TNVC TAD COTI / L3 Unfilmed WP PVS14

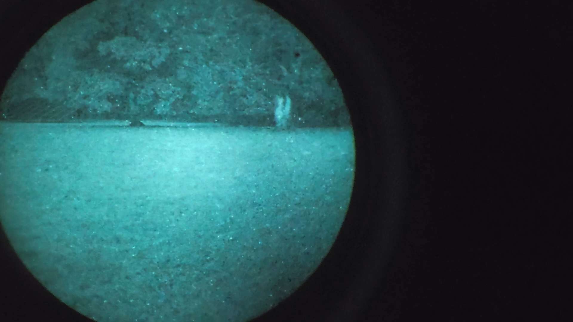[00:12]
hey YouTube this is a look through an L3 unfilmed white phosphor tube on a dark night using the TNVC TAD the thermal augmentation device right now we're in high contrast mode white hot with the sub setting of Arctic I find that that filters out a lot of background noise on a hot humid night like tonight that's my dog right there at about 75
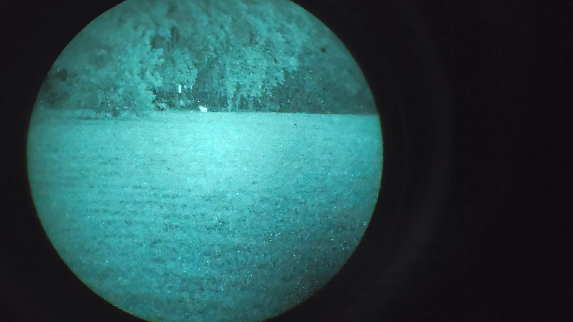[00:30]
yards it's an electrical junction box right there like I say we're in high contrast mode it's not my favorite mode I like the white outline mode but I wanted to show you
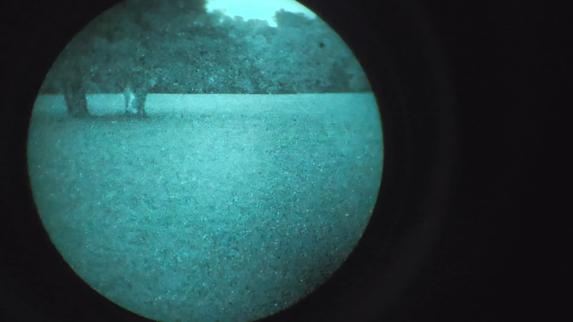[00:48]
both the high contrast and the outline mode as
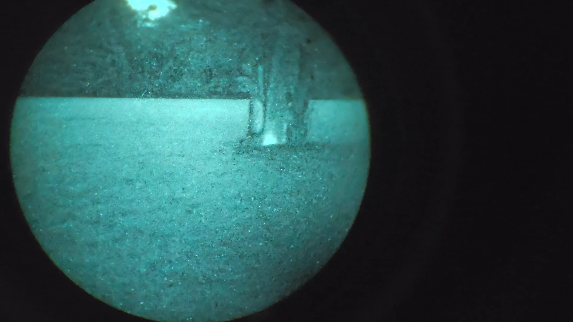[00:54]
well as full thermal which in my opinion the full thermal on
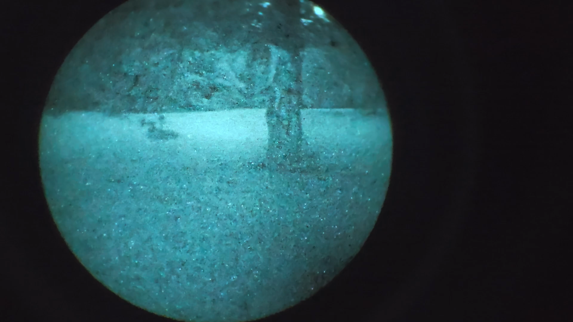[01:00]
this device is I think it's a little bit underwhelming but it does have its uses that right there is a rabbit dead center we'll see him a lot better on the outline mode here boy he saw a coyote run through here earlier so he's like all excited about that anyway let me turn on our full thermal mode so you can see that briefly
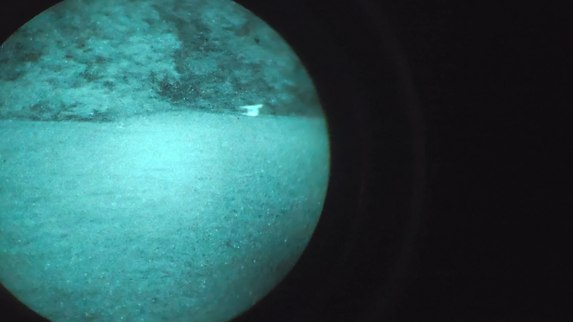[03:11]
my dog rapidly and easily shows up get a little more background noise but the outline mode is by far what I have found to be the most useful
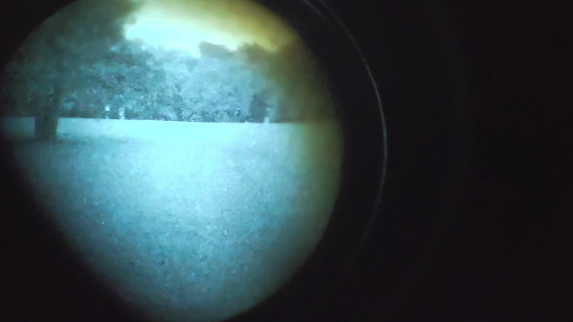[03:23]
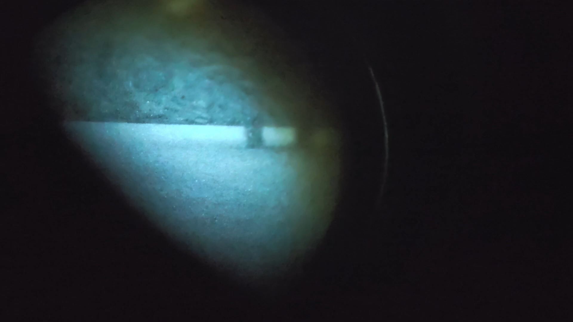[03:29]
as you can see it really picks up on anything out there it does make things seem a bit larger than they are you can see that rabbit looks like the size of a raccoon that's just part of it but
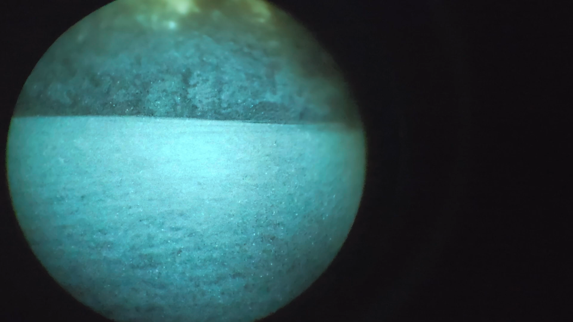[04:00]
the outline mode really is where this unit shines as you can see you can't really see my dog on night vision move him into the thermal field and he easily shows up
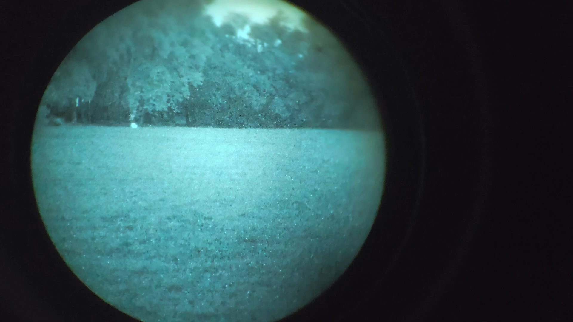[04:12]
anyway what I would do if I didn't know that was my dog is I would illuminate him with IR which would overpower the thermal overlay and then I'd be able to see him through the through the goggle or pvs-14 in this case anyway
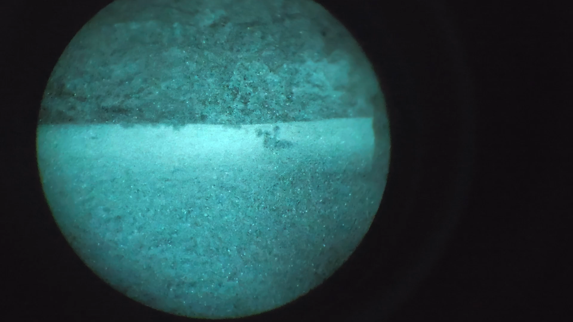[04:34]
I think the TNVC TAD is a very strong very good force multiplier it